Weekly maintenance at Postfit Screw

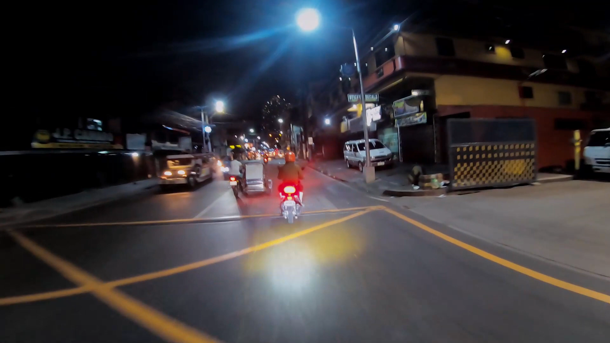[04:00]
Okay. Papasok na ako. Time check. 9.30 p.m. Okay. Ang oras ko sa trabaho is alas 10 ng gabi.
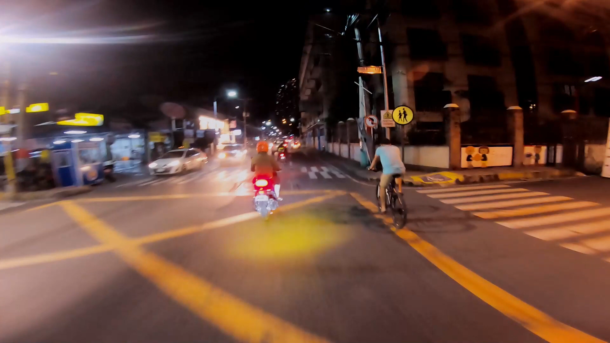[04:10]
So far so good naman. Wala namang problema dun sa ginawa ko kanina umaga. Ang worry ko lang pagka nabasa itong scooter. Pabalik-balik yung langit-ngit.
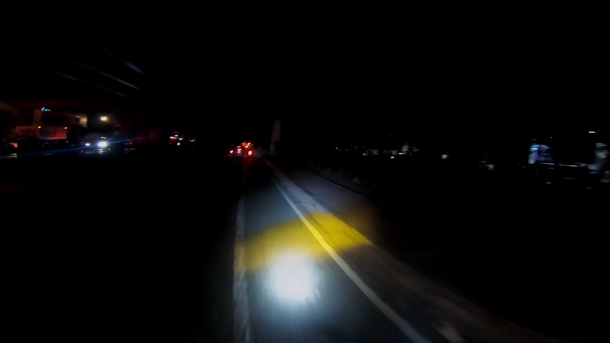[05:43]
Tapos ito. Papasok na ako pa Makati. Medyo malubak lang dito. Saka madilim. So pagka dadaan talaga kayo. At nakaiscooter kayo.
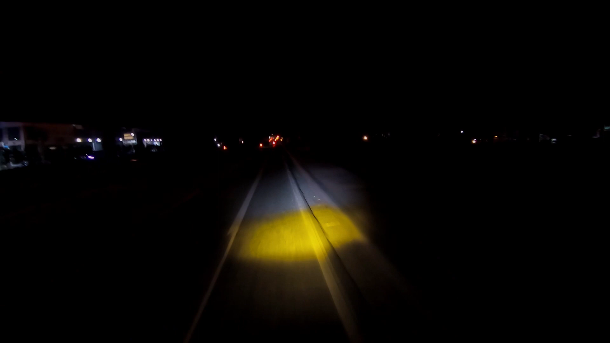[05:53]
Dapat lagi kayong may ilaw. So yung kagandahan pagka meron kang setup ng external battery. Na meron ilaw. At horn. Yun ang pinaka-importante. Bago kayo bumili na ibang mga lason. Suggest ko lang na ito muna iunahin nyo. Dahil ang hina eh. Ang cute ng stock horn. Saka stock lights na ito. Kaya pinatanggal ko eh. Hindi ko na makasigay na gamit.
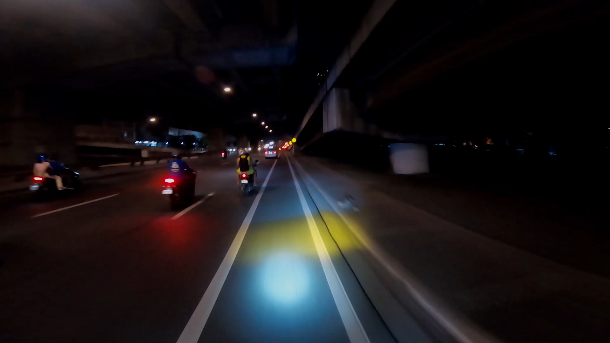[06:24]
Sayang lang sa space to sa handlebar. Pati din yung side glow. Hindi ko naman ginagamit yun eh.
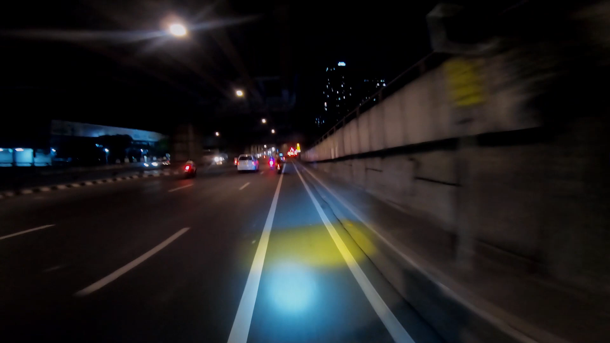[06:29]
Pati yung signal light. Sa sobrang baba eh. Hindi naman makikita ng mga nasa sedan o SUV yun. So signal na ako dito. Pakanan. Ayan. Medyo delegates kasi dito eh. Kasi ito yung mga babaan na mga sasakyan. Galing Skyway. Ayan. So dito ko na lang tataposin itong vlog. Salamat sa panonood ha. Okay. niowner nie sa ba ba ba Thank you.